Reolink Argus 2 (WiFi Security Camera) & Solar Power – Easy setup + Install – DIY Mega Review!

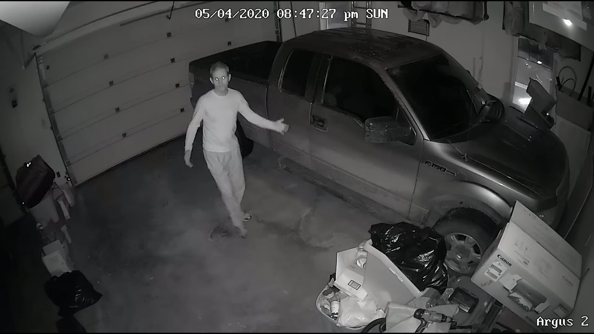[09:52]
And here we are in complete darkness with just the IR lights from the camera illuminating the garage. Very impressive. No ghosting, no trailers.
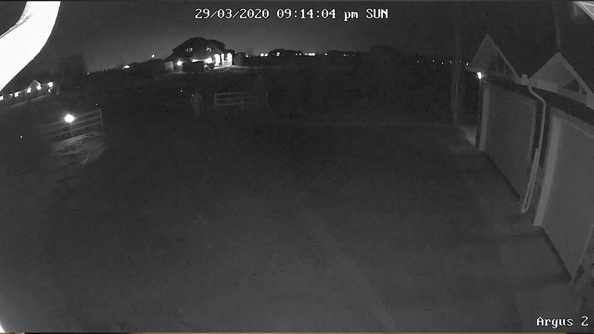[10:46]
At night here it's pitch black and in this wide open space it isn't until I'm 20 feet away before you can easily see features.
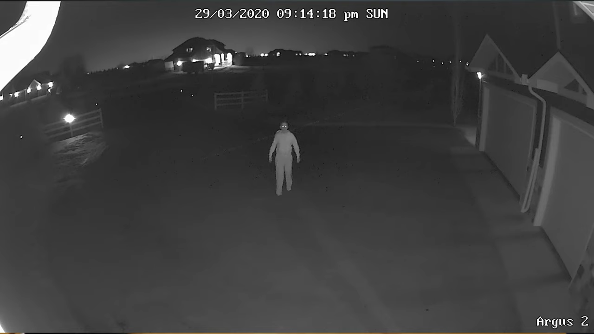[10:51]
This is again impressive. Other cameras often have blinding IR lights that wash out the scene but this one here looks great.
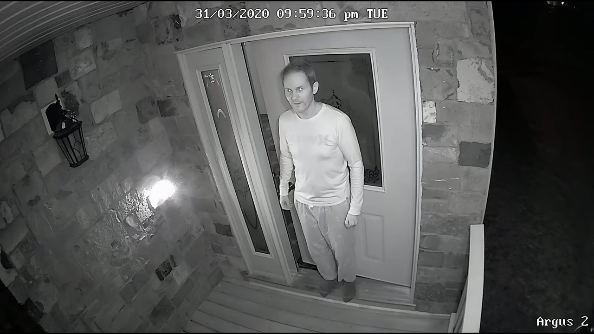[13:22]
This is how it looks when it's totally black. Only the infrared lights from the camera are lighting me up.
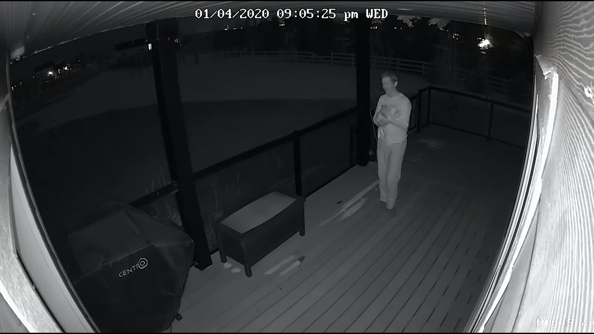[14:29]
This is some night time footage with no lights just the IR lights from the camera. Next we're going to run out to the backyard and do a range check.